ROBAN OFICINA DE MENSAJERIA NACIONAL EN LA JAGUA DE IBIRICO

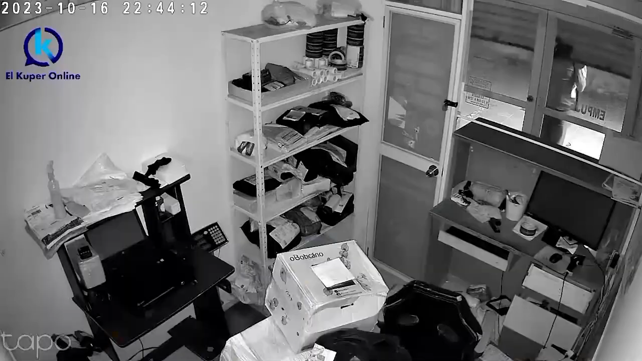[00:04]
Dos presuntos delincuentes ingresaron por la puerta principal de la oficina Interrapidísimo en el municipio de La Jagua de Ibirico, Cesar, siendo las 10 y 42 de la noche de este lunes festivo,
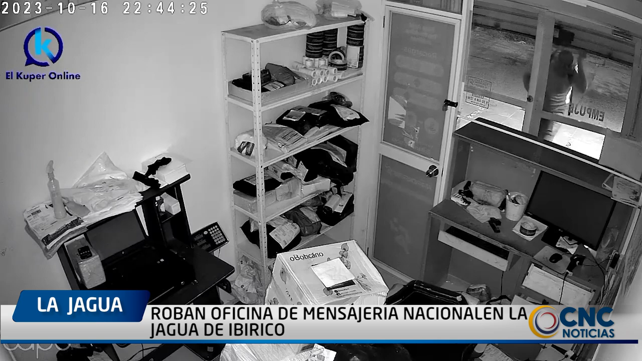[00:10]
de donde se llevaron 4 millones de pesos en efectivo, un computador portátil, aproximadamente 15 paquetes de encomienda, en los cuales se encuentran zapatos, jeans, perfumes, entre otros. Además, destaparon varios paquetes de encomiendas, dejándolos tirados en el piso de la oficina. En video quedó registrado el momento en el que ingresaron a las instalaciones de Interrapidísimo. Cabe resaltar que las personas que hicieron este robo usaban gorras y tapabocas,
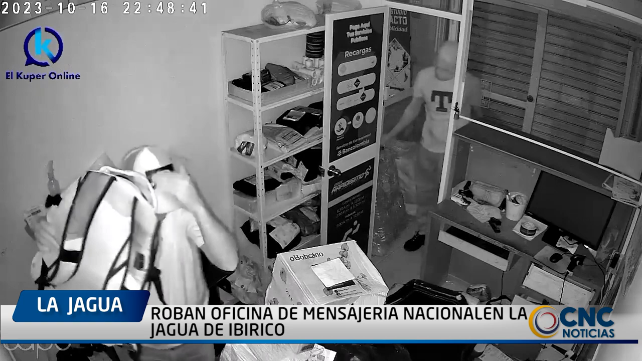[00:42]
que además manipularon las cámaras de seguridad de los alrededores de la empresa, que los podrían delatar. Además, desconectaron las cámaras internas del local y se llevaron el DVR de las cámaras.